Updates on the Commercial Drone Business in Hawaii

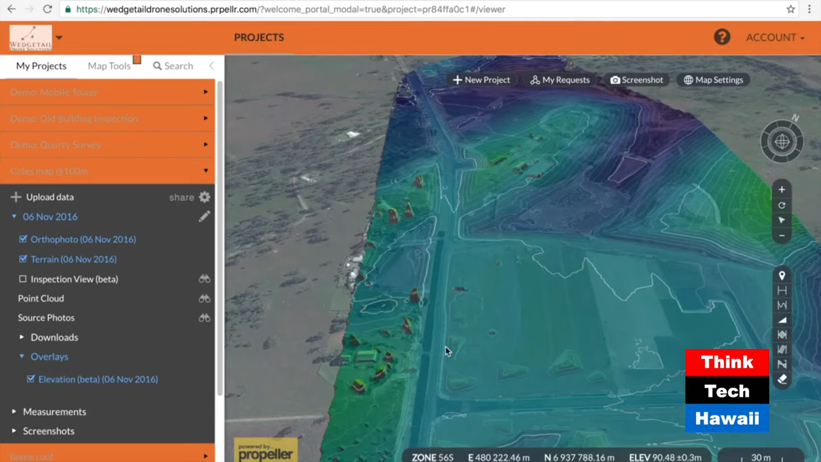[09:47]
make it shareable between a lot of different people, take tons of different measurements.